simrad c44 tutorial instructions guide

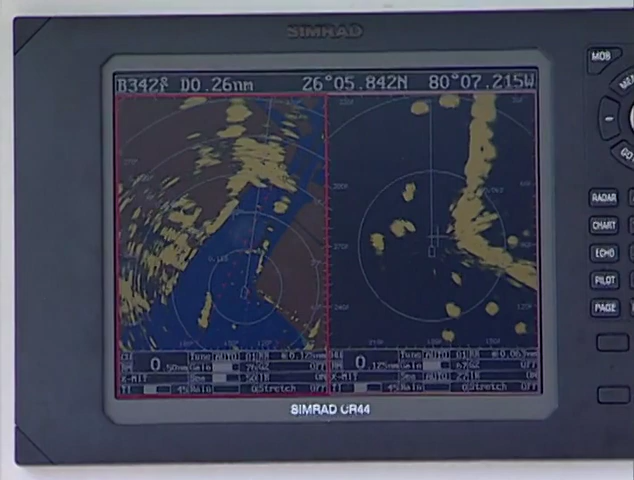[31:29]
and your depth sounder says 45 feet of water or 48 feet of water, you've gotten three pieces of information that confirm that where you think you are is probably correct.
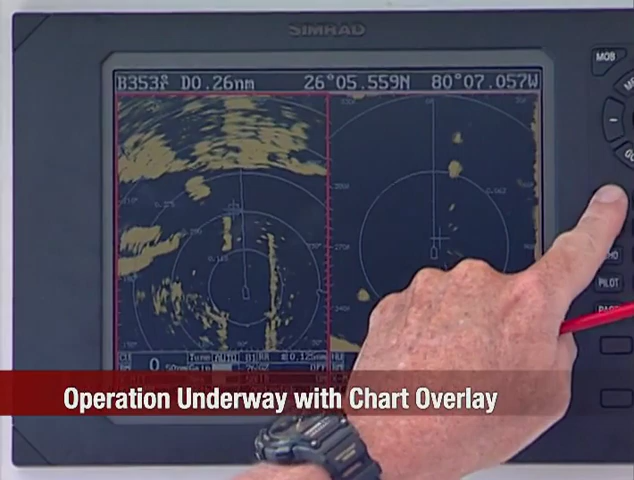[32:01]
and now the chart images come up underneath it. Here are the buoys on either side of us. Here's the ship turning in the center of the basin.
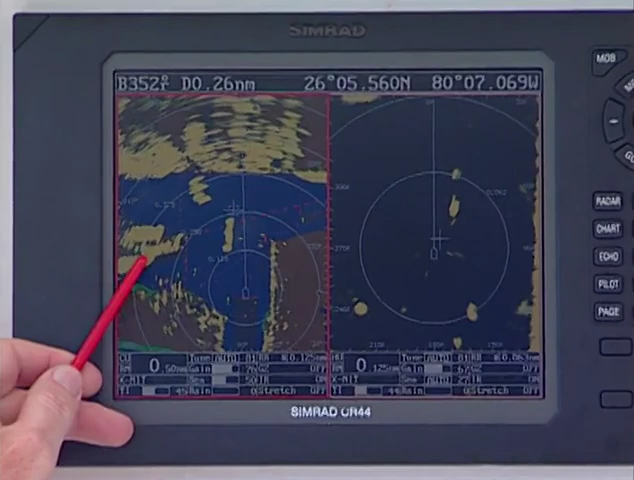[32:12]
These are cruise ships. And this is the long bulkhead over at Port Everglades where that ship is going in right now. A lot of information on two screens,
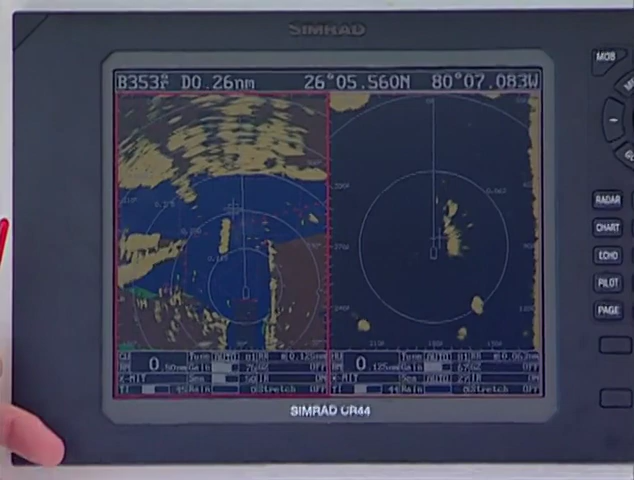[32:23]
two different radar images plus a chart image all on one screen. And then with a single key press, we're back to the chart image. Here we are on the split screen.
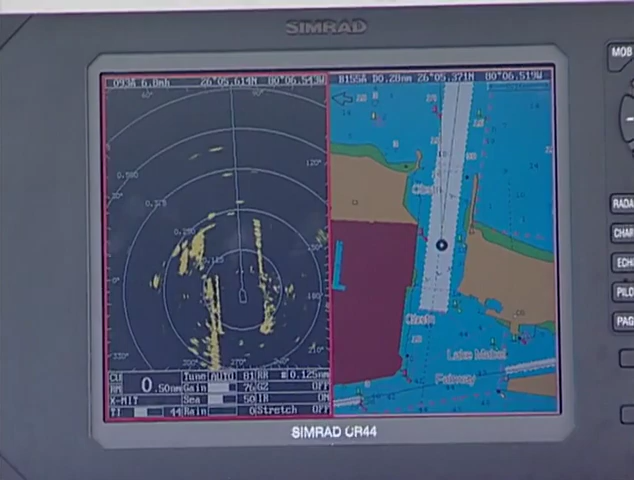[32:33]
There's our location on the radar, right smack in the middle of the channel. And you can see here we are on the chart, right smack in the middle of the channel. There's a red mark just off our port, green off of our starboard.
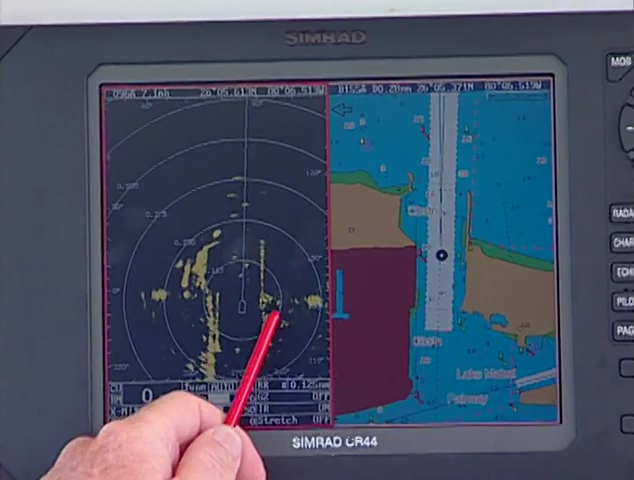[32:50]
And these are the targets here on the radar screen. Large powerboat moving ahead of us here. Incoming target right next to him. Just appearing at the top of the screen, we'll show you, we'll go out to another range. There's a large container ship coming in. So we're going to move the range out.
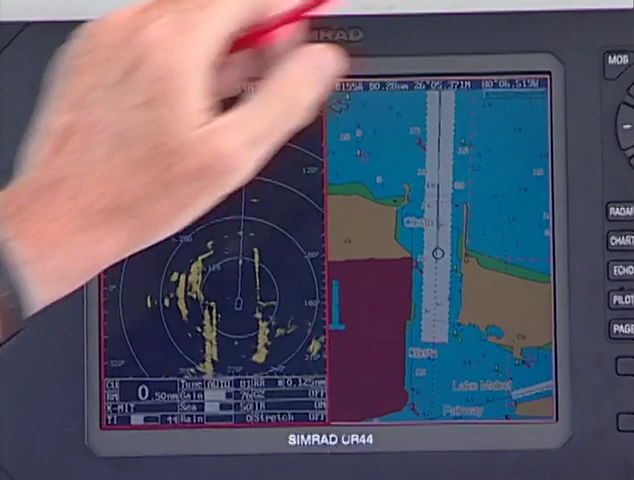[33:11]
The radar redraws and the chart redraws to match that scale. We see a large target appearing out here.
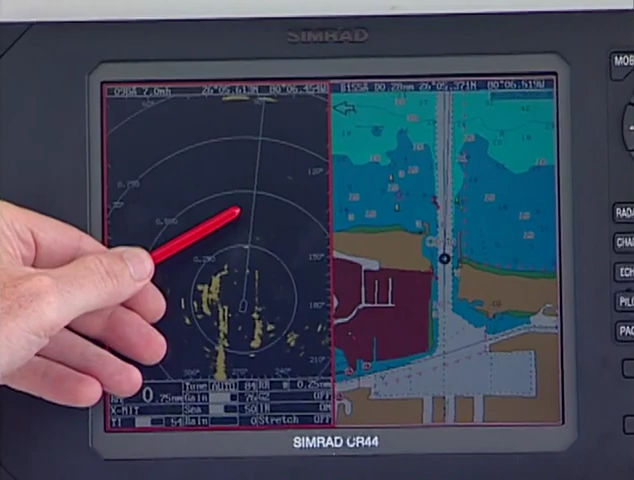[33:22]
Right now I'm not sure if it's a buoy or what it is, but I'm going to move the cursor.
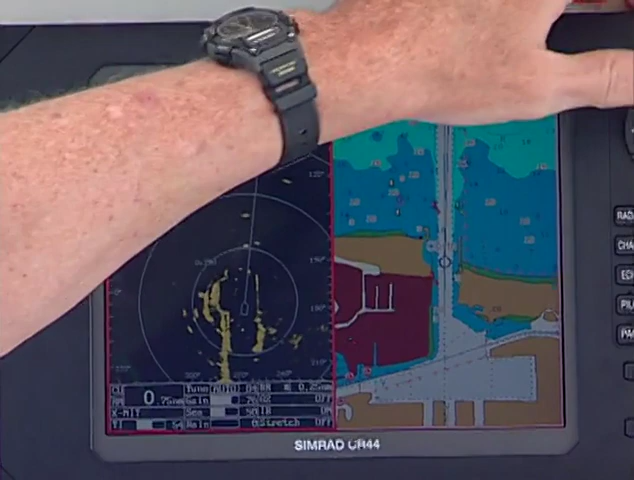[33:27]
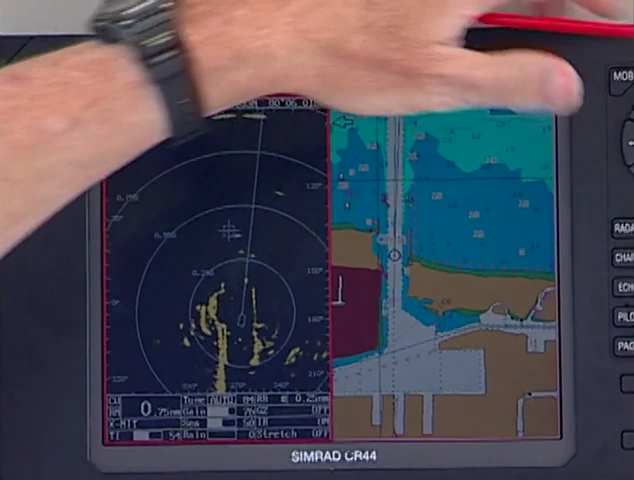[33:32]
And that's the location right there. Probably a vessel, not a buoy.
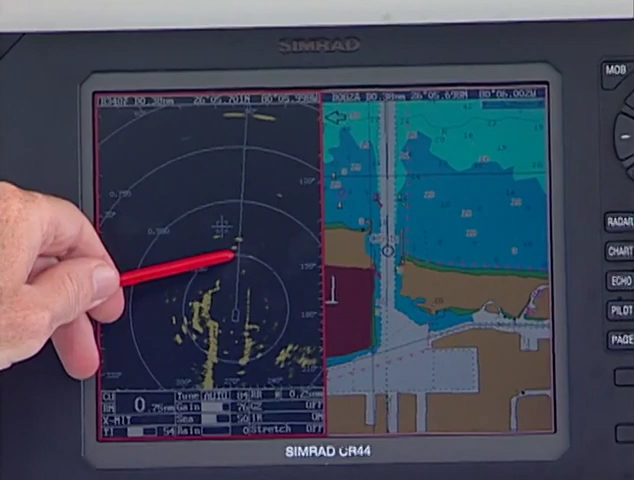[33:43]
There are two marks here, close side by side, and we're seeing them on the chart plotter here.
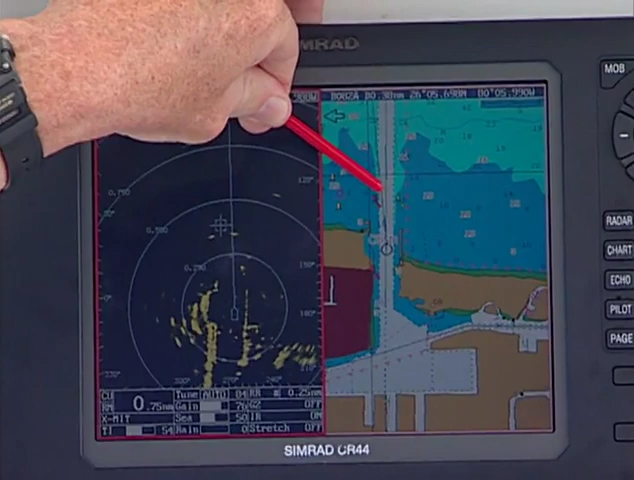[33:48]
We're going to go back to the radar overlay and see what it looks like there.
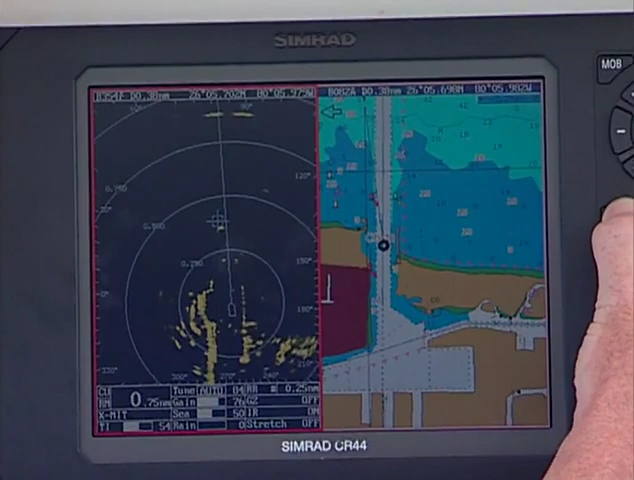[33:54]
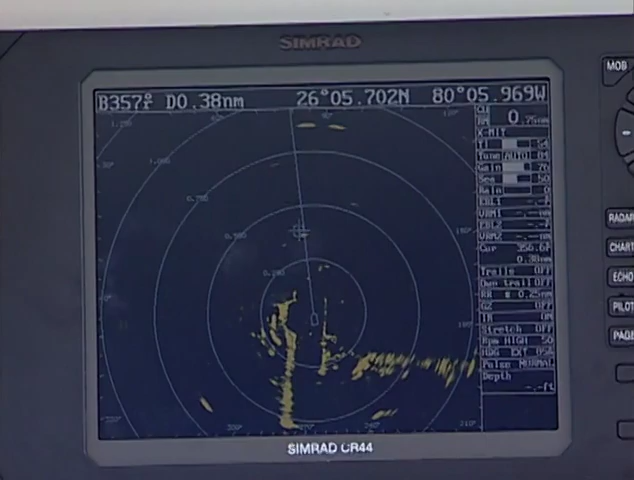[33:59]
The overlay is on now. These are the radar images of the land on top of the chart image. You see the buoys out here and the radar image for the buoys. Also notice a Simrad unique feature is that the radar targets, the actual radar targets themselves, do not obscure the nav aid that they're trying to represent.